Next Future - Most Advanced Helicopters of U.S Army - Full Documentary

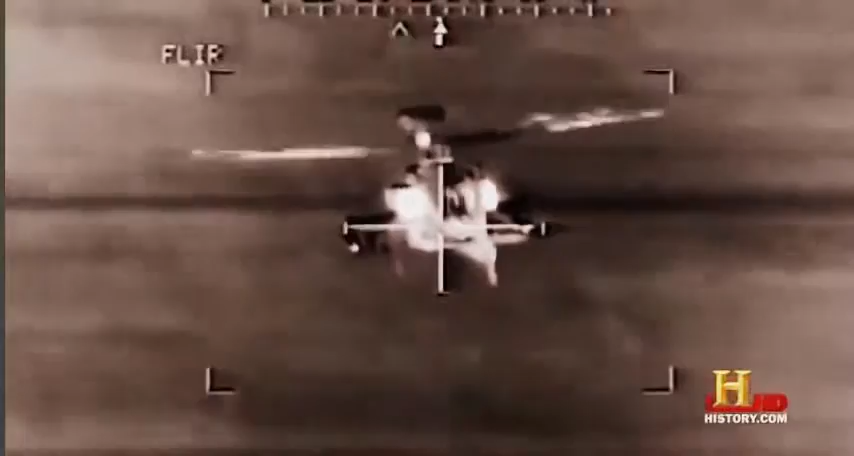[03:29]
These sensors allow the Apache pilots to see everything, even who is friend and who is foe.
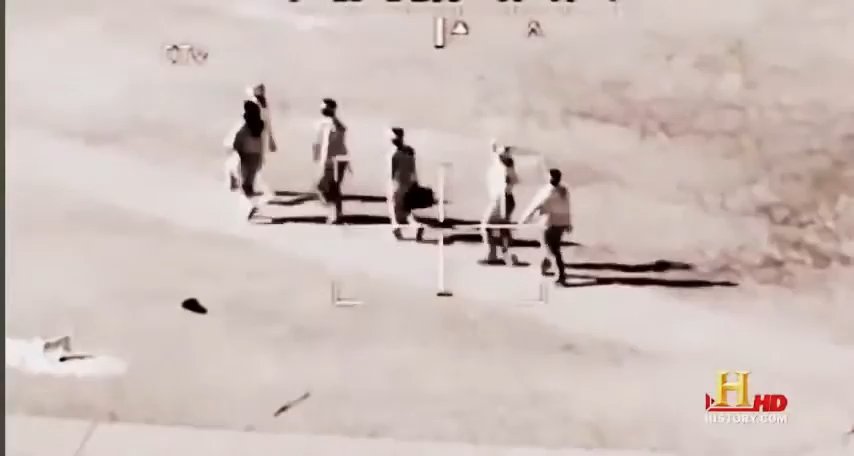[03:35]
We don't indiscriminately just shoot at people with this aircraft because of its digital capability.
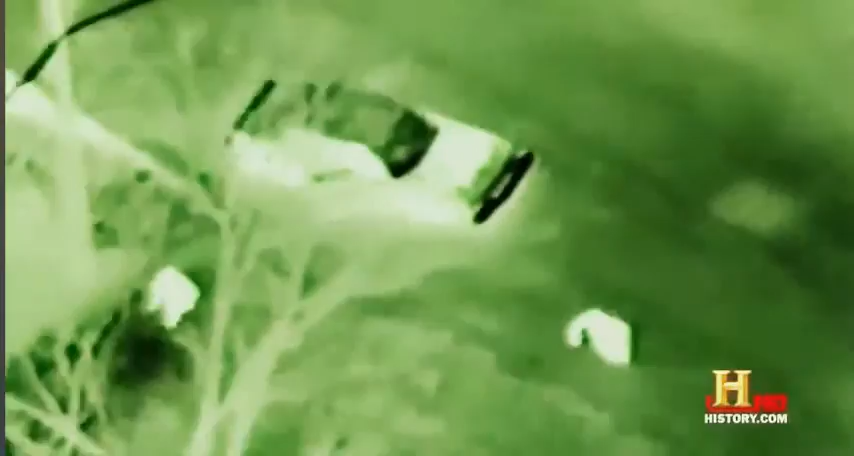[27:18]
which enables the observer to see heat signatures on the ground at night, and even during the day.